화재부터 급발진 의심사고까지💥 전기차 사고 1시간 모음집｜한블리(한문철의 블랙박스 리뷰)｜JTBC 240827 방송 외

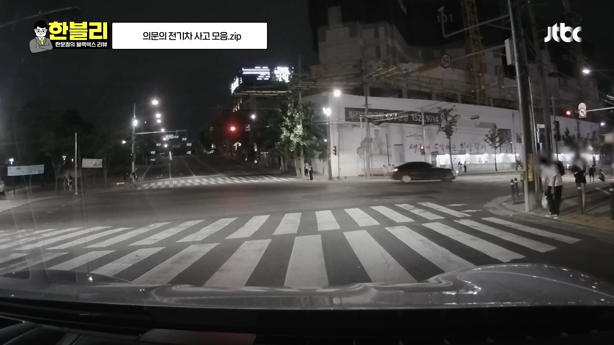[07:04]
제발. 뭐지? 저 사람인가? 저 앞에 보행자 아니겠죠? 저 학생 뒤로 좀 가 있으라래. 아니 저 앞에 달려오는 차? 아니야. 그 안전하게 가고 있어. 신호에 따라서 저 지금 횡단보도 학생만 계속 보여. 아니야. 전부 때 뒤에 좀 가 있으라. 좌회전은 되잖아요. 좌회전. 이야. 이게 뭐 하시는 거예요? 저 차 뭐야?